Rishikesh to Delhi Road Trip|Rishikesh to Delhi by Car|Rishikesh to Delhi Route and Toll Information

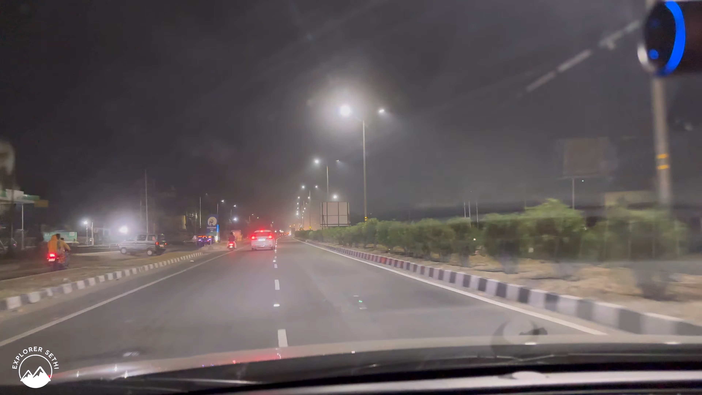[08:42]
अभी देखते हैं कौन कौन से टोल पड़ते हैं और आपको वीडियो में अपडेट करते हैं।
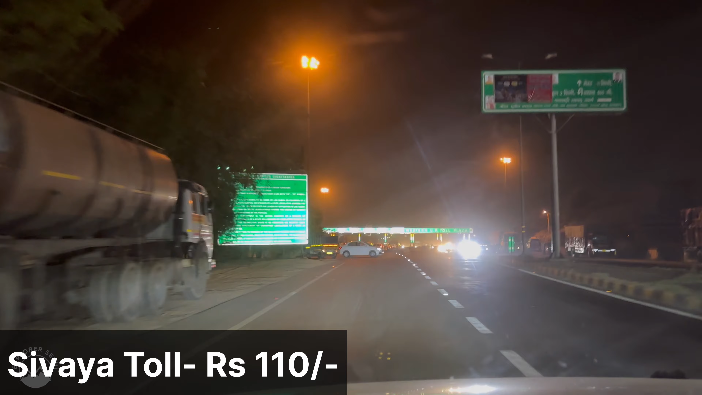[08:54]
तो दोस्तों ये आ गया है हमारी जर्नी का तीसरा टोल और ये वेस्टर्न यूपी टोल प्लाजा है, और इस टोल पे जो आपके चार्जेस लगेंगे वो लगेंगे 110 रुपए। तो अभी तक बेसिकली 3 टोल आ गए हैं, अब इसके बाद शायद 1 टोल और पड़ना चाहिए, देखते हैं बाकी जैसा भी रहेगा आपको अपडेट करते हैं।
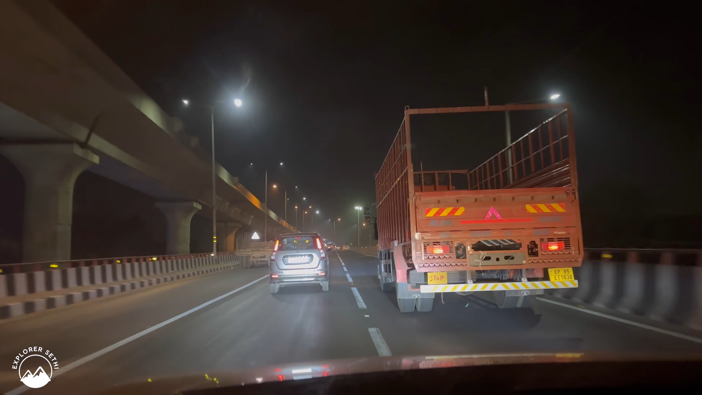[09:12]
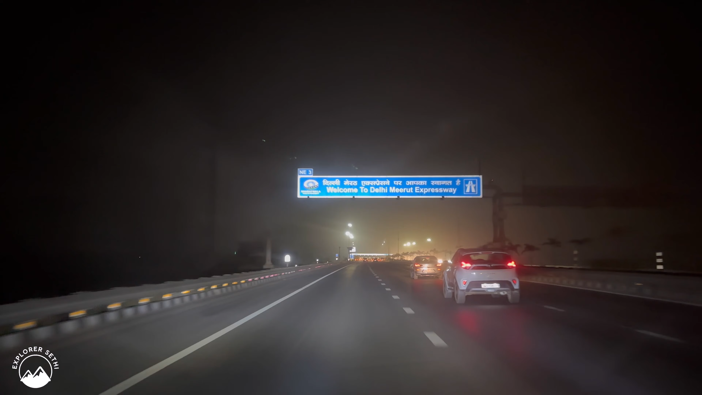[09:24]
दोस्तों ये आप देख सकते हैं हम फाइनली एंटर कर रहे हैं दिल्ली मेरठ एक्सप्रेसवे पे, और ठीक सामने जो है हमारी जर्नी का आ गया है चौथा और आखिरी टोल,
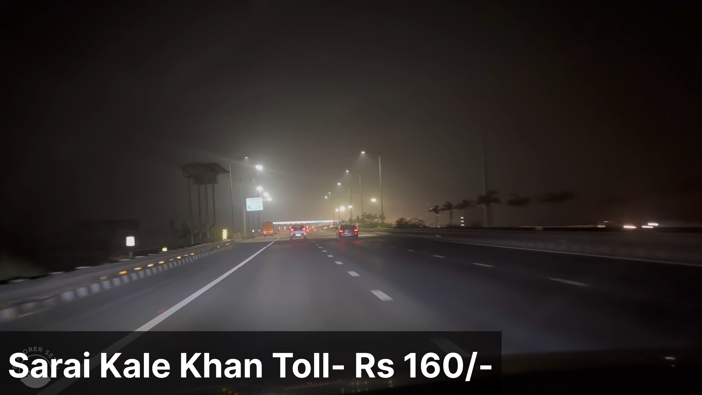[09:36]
और इस टोल प्लाजा पे जो चार्जेस लगते हैं वो लगते हैं 160 रुपये। बाकी जो एग्जैक्ट चार्जेस होंगे वो मैं आपको स्क्रीन पे अपडेट कर दूंगा।
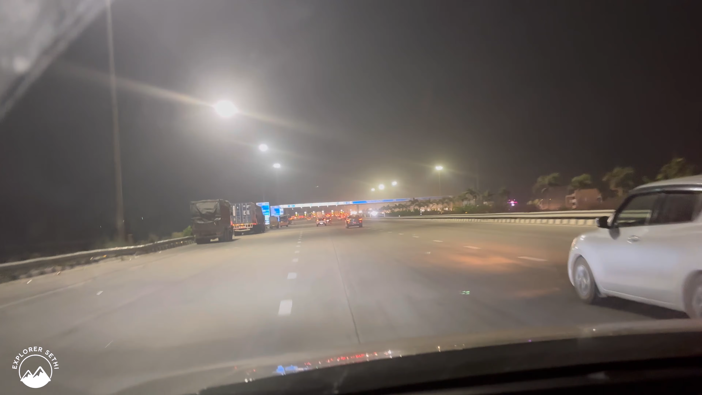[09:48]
और ये हमारी जर्नी का चौथा और आखिरी टोल रहने वाला है, इसके बाद अब और कोई टोल नहीं पड़ेगा।
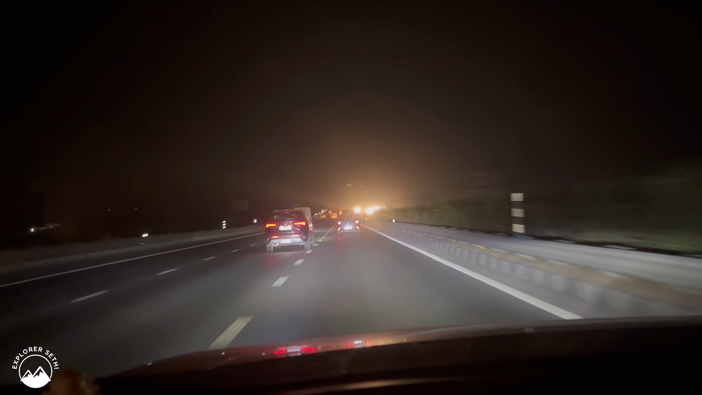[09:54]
बाकी अगर बाकी आगे आपको दिखाते हैं कि किस तरीके की रोड कंडीशन रहने वाली है दिल्ली मेरठ एक्सप्रेसवे की।